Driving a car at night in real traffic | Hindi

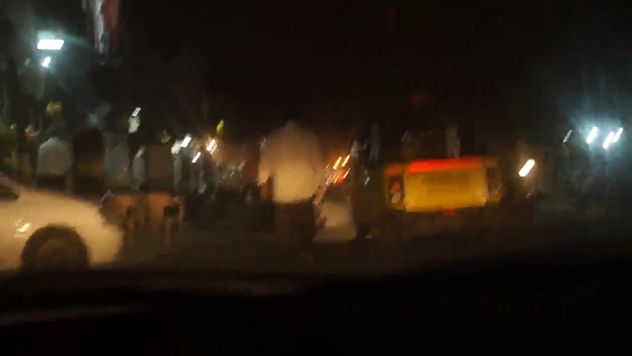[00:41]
कोई भी आसकता है गाड़ी को फस्ट गेर में डालके होग लीजिए अब मैं ट्राफिक एरी में चला गया हूं हूं राम से गाड़ी चलाते रही है कोई दोराना नहीं है अलिक अलिक ब्रेक उपर फोक्स रिख न है लियान से देखते हुए को प्जा करना को नहीं
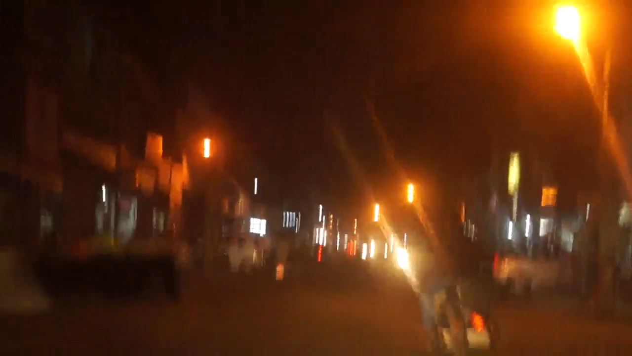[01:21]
इंद्गेर घ्र इंद्ग मिन्हान की इसके ते के करेंपर कम है सेगंड गेयर पर ले दीजिए आज हम यहां से निकलते हैं वहां से क्रोस करेंगे एग देखो यह देखो
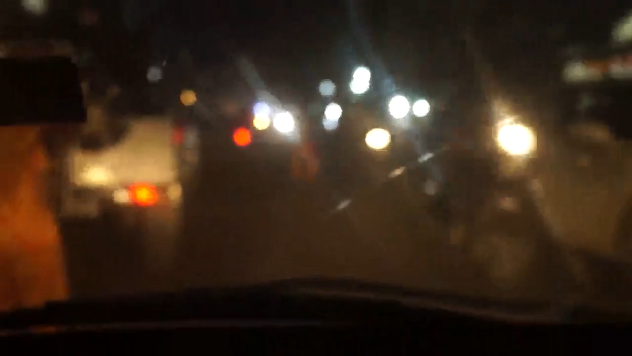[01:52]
यह फाइपल आ गया था अब मने छेला हूं इस ज़ Lewis है से जहारा आ जाना है इस जगहां पर ट्रैफिक जयाधा होता है कि
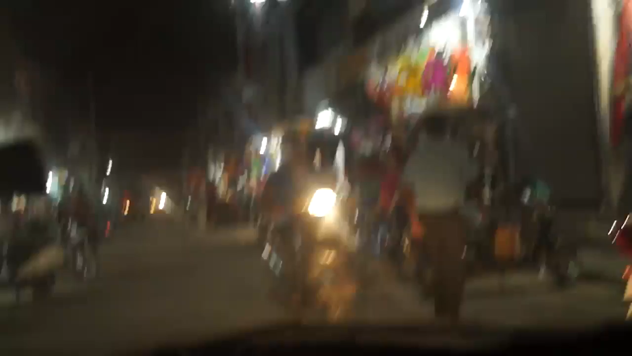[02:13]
उच्छ चला रहा हूं, आज आँ निकल जाना है।
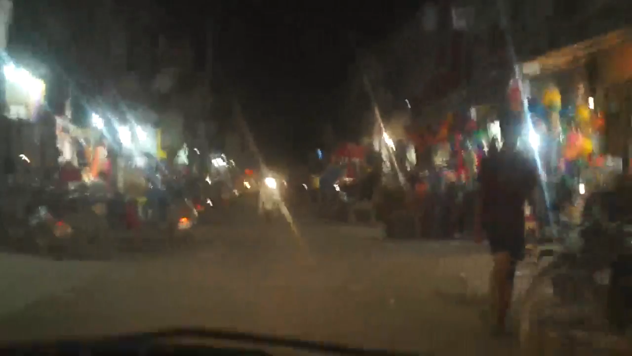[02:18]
ध्रे ध्रे ये शेयर साइड वाली हैं।
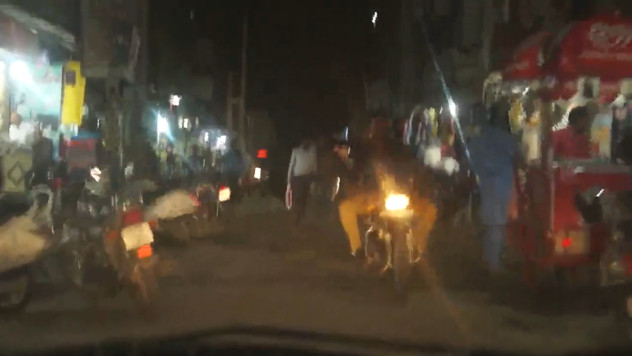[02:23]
बाइकें खड़ी हैं। मुझे निकल जाना है स्पोत चलाते हुए । ध्रे ध्रे देते हुए step को घंटे जोए बजानी है।
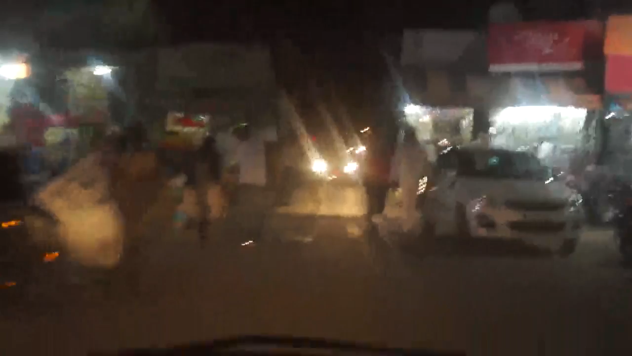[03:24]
आ रही है उसको नने क्रोष करना है अब मैं हाल कि से साइड में कहले लूँगा तंग इसको जाने का मोका
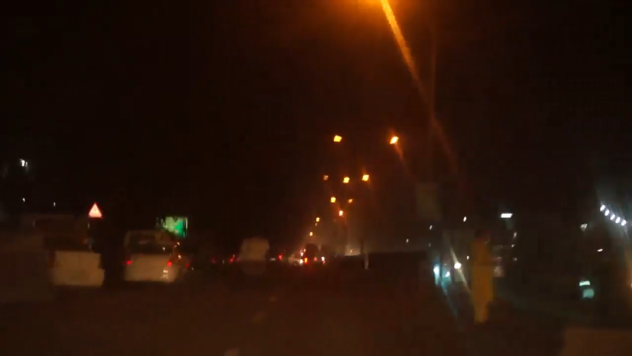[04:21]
जैसे जैसे ट्राफिक एरी आते हैं देखो यहां कुछ ट्राफिक है यहां मुझे श्लो करनी हो कि गड़ी है बाद हलकी ब्रेक लगा के मैं दो मोशाइब देखूंगा उपर
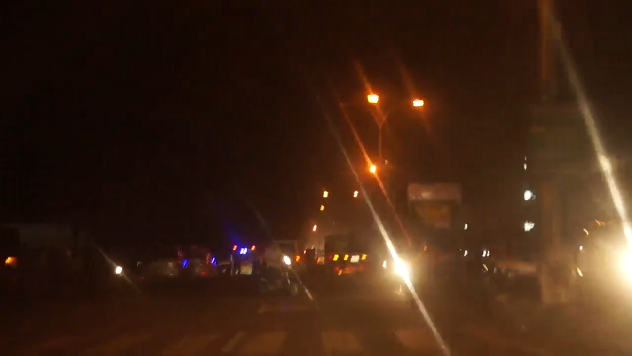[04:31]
लेट नहीं चल रही है मुझे बस दिहान से देखना है कोई बंदा मिस्टेक ना करेए देखो यह मिस्टेक करके गया है बस इसको चलता होंगा पीछे भी देखता
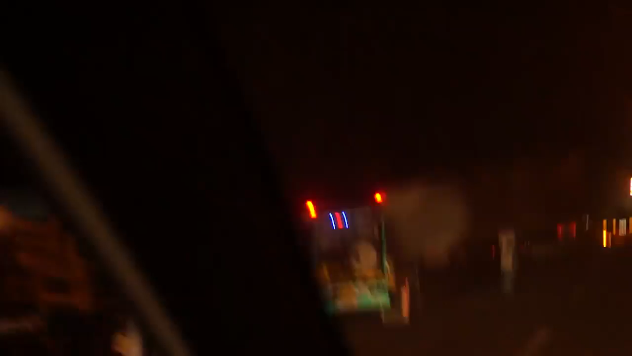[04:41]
होंगा आप इछे देख सकते हो एक बार पीछे कारें आ रही है ओके तो इस तरह